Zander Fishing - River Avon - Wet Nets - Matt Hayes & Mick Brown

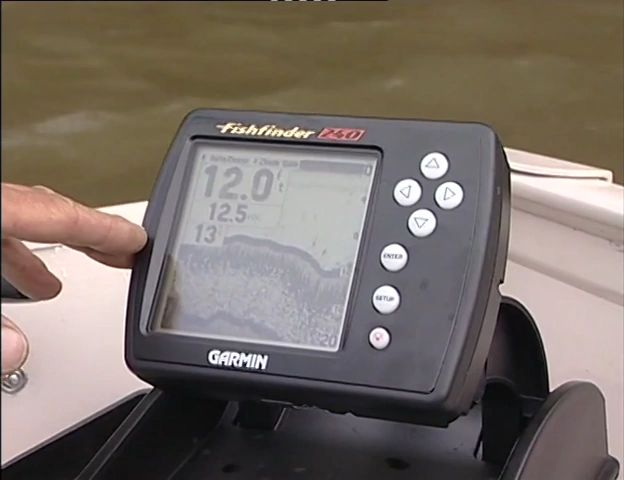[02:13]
On screen: depth 12.0 ft
sounder here to try and locate the sort of bottom structure that might hold zander.
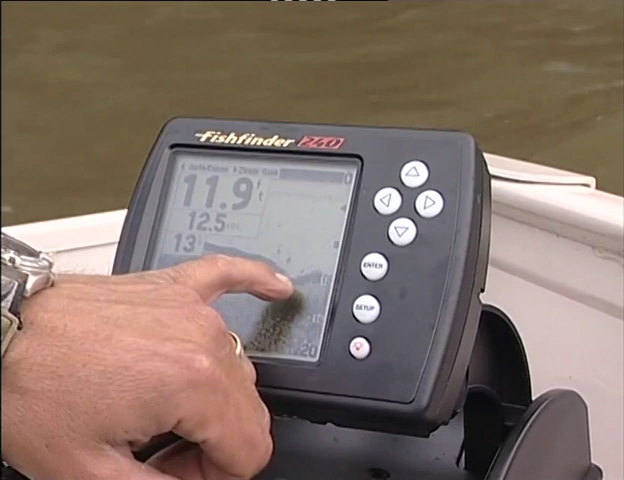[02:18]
What we're looking for is sudden or dramatic drop-offs in depth or evidence of very
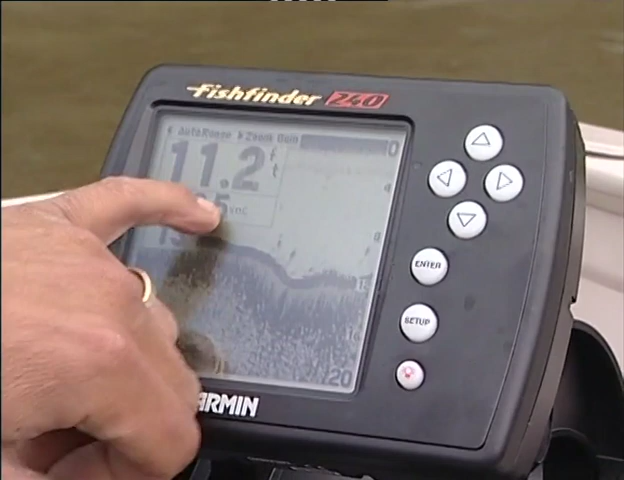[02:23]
On screen: depth 11.2 ft
large shoals of prey fish but it also tells us what the bottom is made up of and we do know that zander likes sandy or gravelly areas.